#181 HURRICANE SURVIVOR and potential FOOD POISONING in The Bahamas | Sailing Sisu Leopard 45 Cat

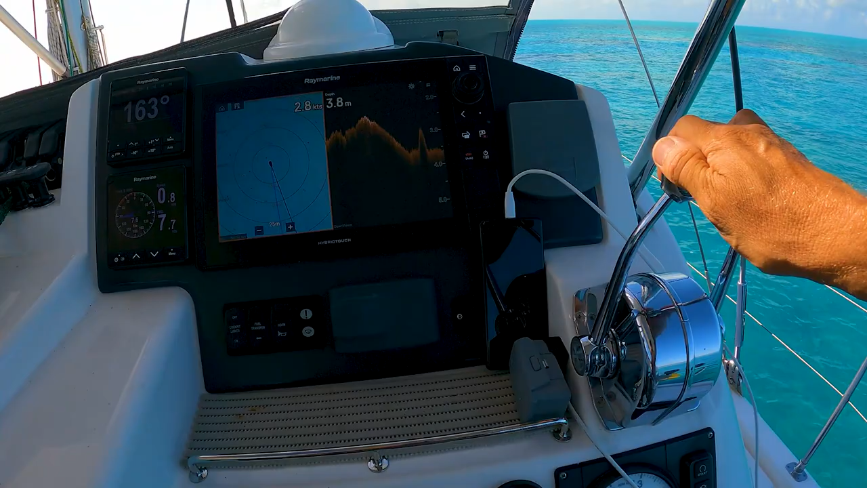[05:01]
On screen: depth 3.8 m, speed 2.8 kn
and we're going at three knots so the current is pushing us quite a lot
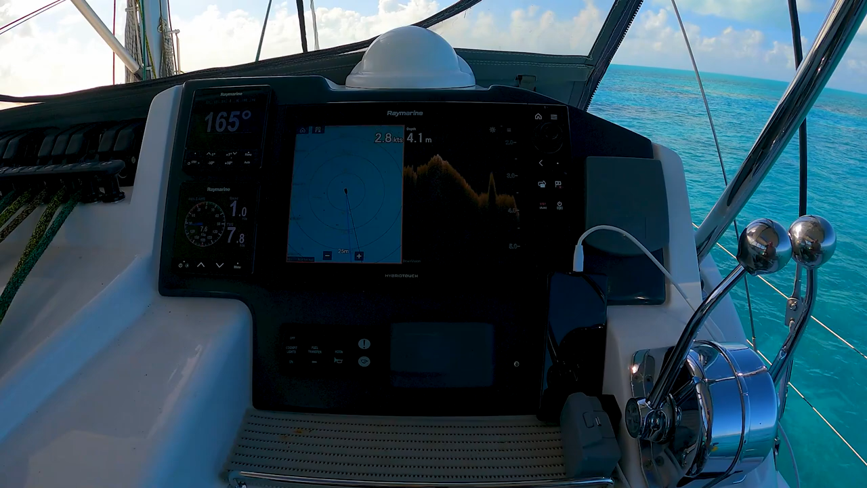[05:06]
On screen: depth 4.1 m, speed 2.8 kn
and just look at this you sun just jumps up like that
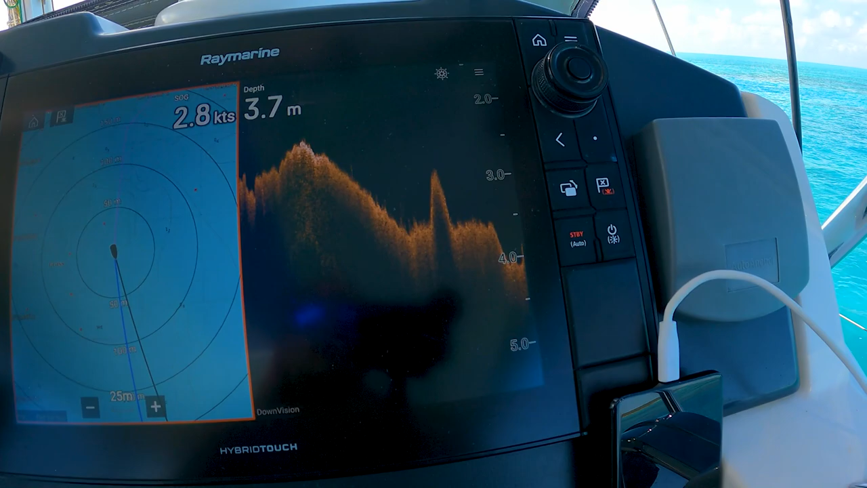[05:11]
On screen: depth 3.7 m
then you know you're over a rock look at that you're coming over a rock oh oh
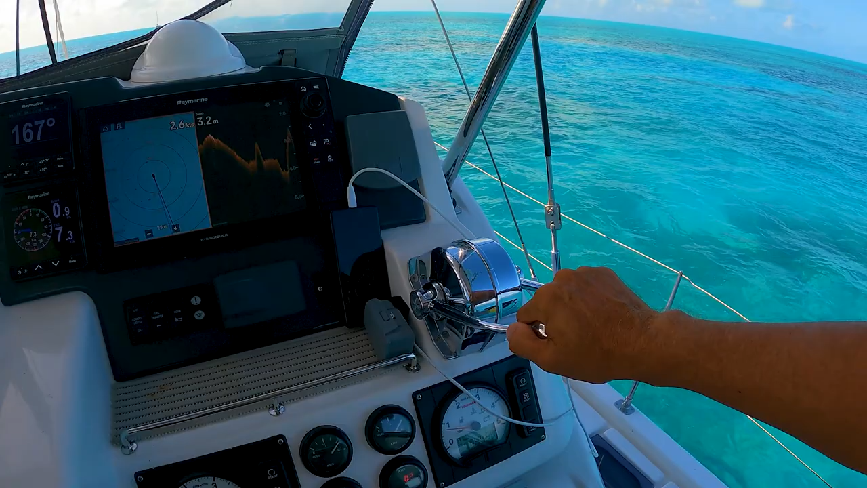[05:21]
let me put it slow down